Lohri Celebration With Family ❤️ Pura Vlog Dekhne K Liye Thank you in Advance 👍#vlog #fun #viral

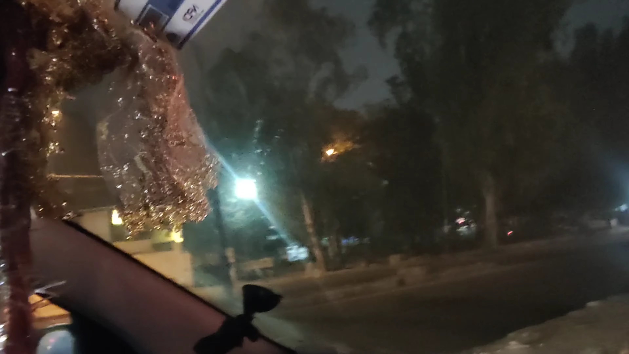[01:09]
वहाई एक काड़ी भी नी जाती हूं दिखनी मुझे और यहाँ जहाँ हमें जाना है माहा के हाला देखों क्योंकि हम ट्राफिक से परेशान